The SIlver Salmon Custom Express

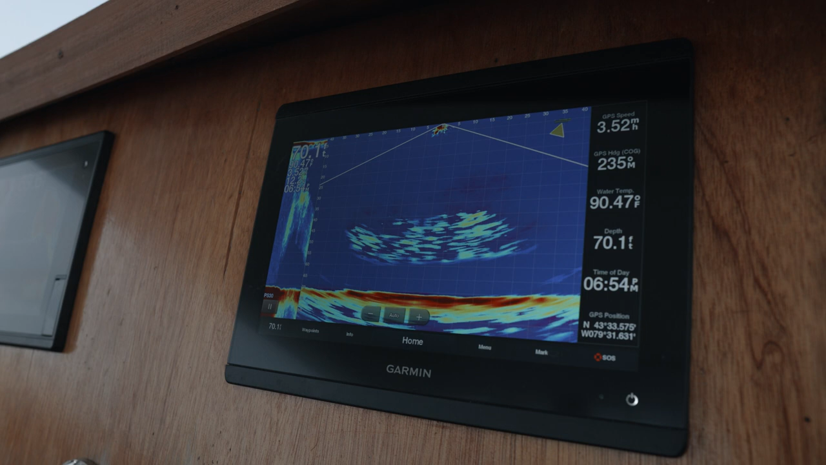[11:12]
On screen: water 90.47°F
So up here at the helm, we're running two Garmin 12-inch screens.
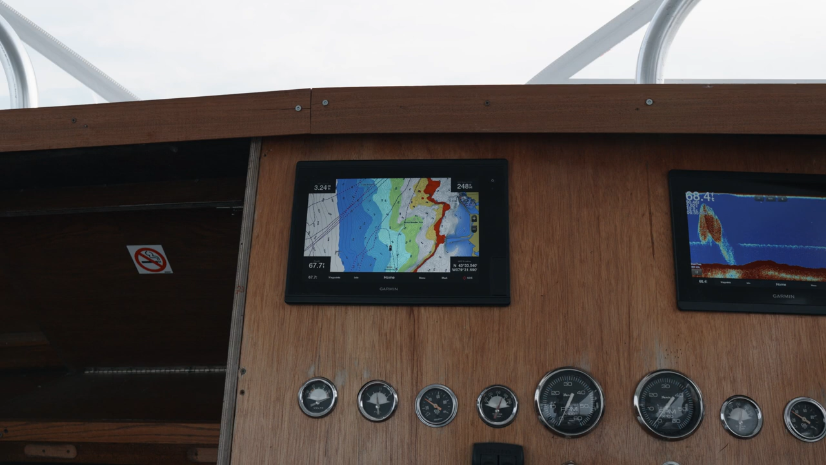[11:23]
And the reason we run the two, we always like to have our GPS on and the bottom machine. But, you know, you can also split-screen them.
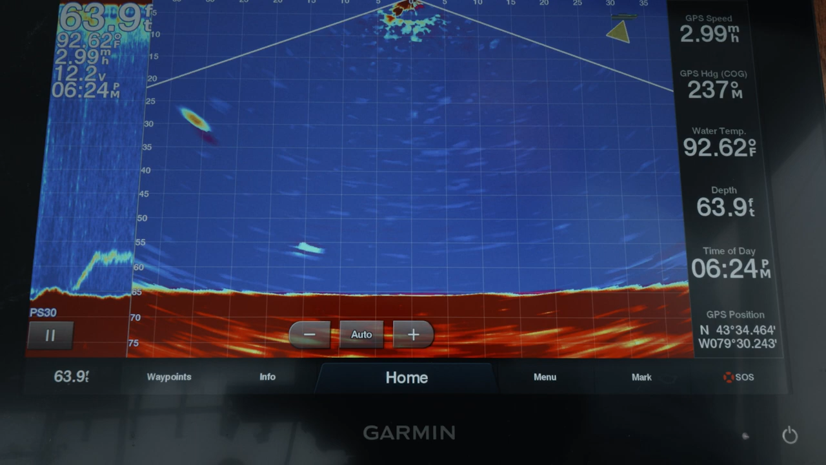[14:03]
On screen: depth 63.9 ft, water 92.62°F
And what we do is we just have our live view mounted on the transom and it gives you a wide angle and it's kind of, for those that aren't familiar, it's giving you a live feed of what's going on behind the boat. And we could dial it in so we could read where our baits are and
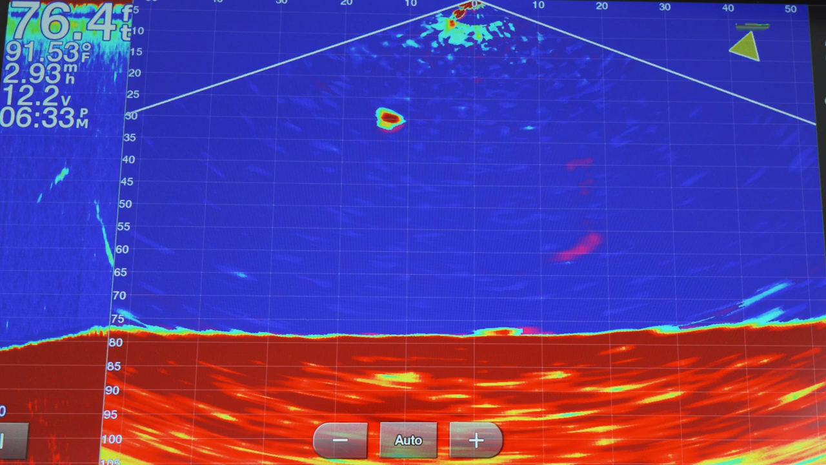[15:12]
On screen: depth 76.4 ft, water 91.53°F
You know, you'll come through, you've got your two baits, you'll see a couple marks streaking through. They leave some trails when they're moving quickly. They'll follow your bait, they'll follow the other one, dart around. Most of the time, my guy's up looking at that saying, there's a fish on the screen, that rod's already fired and he didn't even see that rod fire.